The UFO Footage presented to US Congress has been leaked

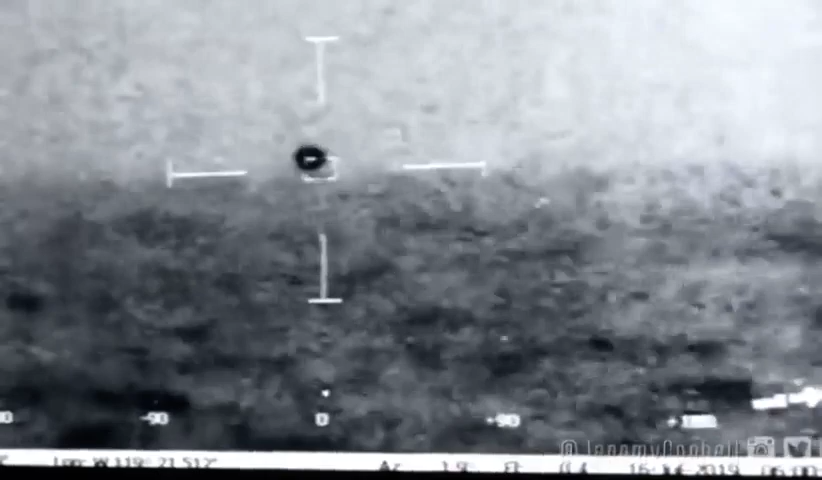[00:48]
Yeah, we have a 31 knots sustained wind, top side, gust of 40.
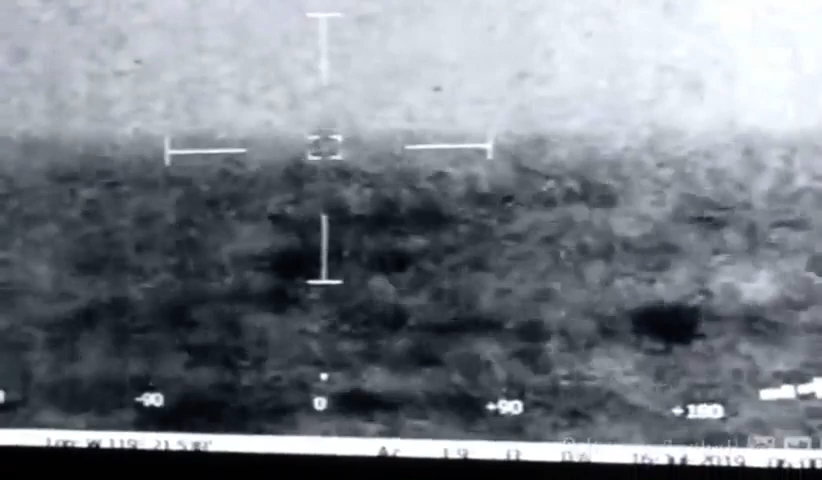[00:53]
Whoa, splashed, splashed. Mark, bearing and range. Thank you. Thank you.